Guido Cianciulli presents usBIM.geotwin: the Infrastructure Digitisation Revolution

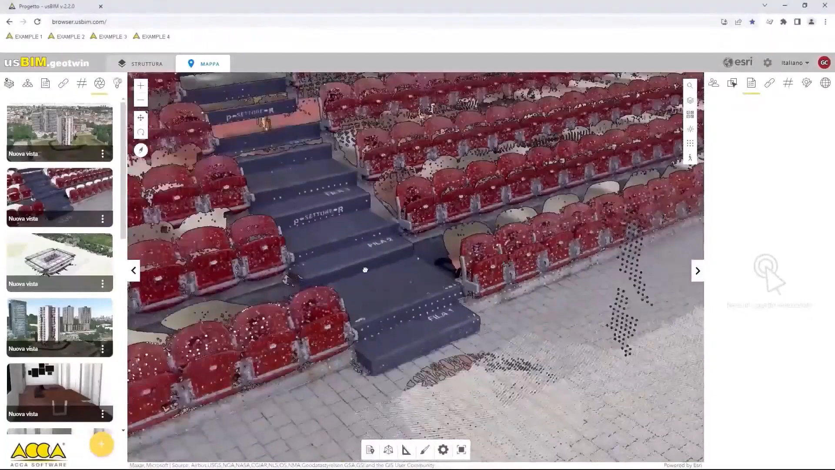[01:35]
and here we go down to the smallest detail, and manage them directly on GIS platform.